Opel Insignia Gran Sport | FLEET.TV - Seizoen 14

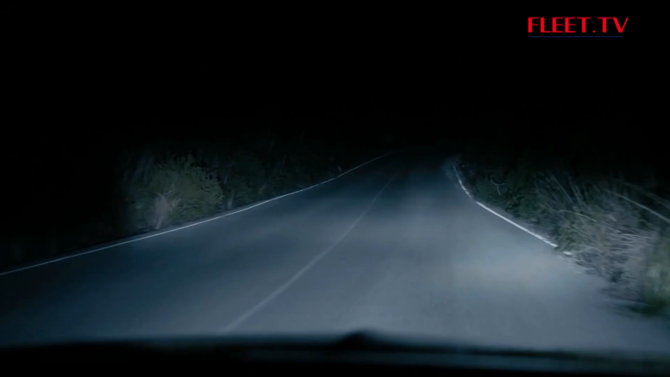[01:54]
die de lichtpuntel aanpast in functie van de rijomstandigheden en die bovendien toelaat om in het donker te rijden met je grootlichten continu aan,